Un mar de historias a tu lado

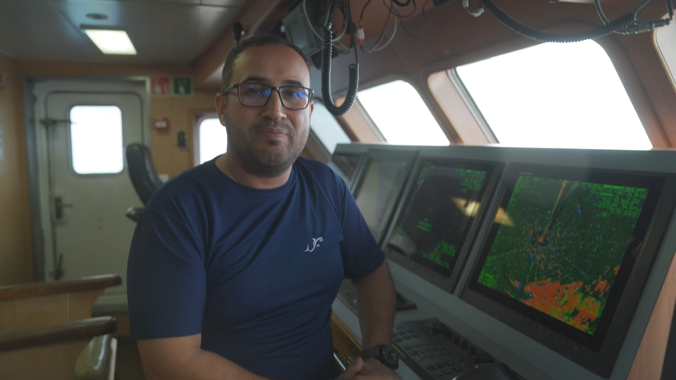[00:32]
El proceso para localizar una maná de atún comienza en el radar pajarero.
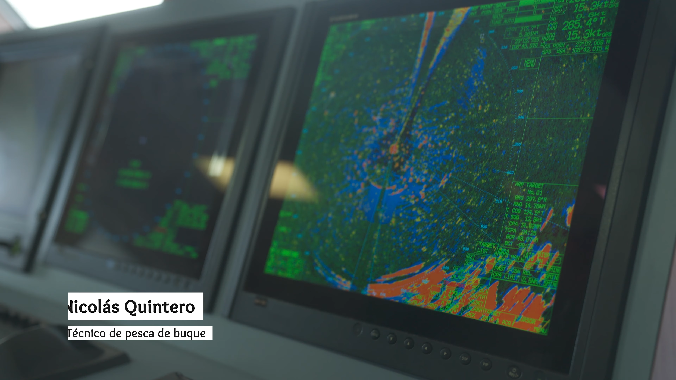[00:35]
Evaluamos si un cardúmen es viable de pescar por el tamaño de lo que nosotros llamamos la mancha, que nos indica la cantidad de atún y su madurez.